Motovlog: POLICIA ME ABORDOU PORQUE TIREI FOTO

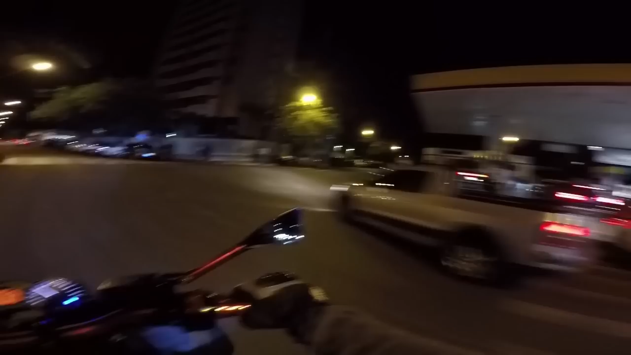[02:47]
Acontece. Acontece muito. Nas melhores famílias. Já vi logo um giroflex ali, uma ambulância.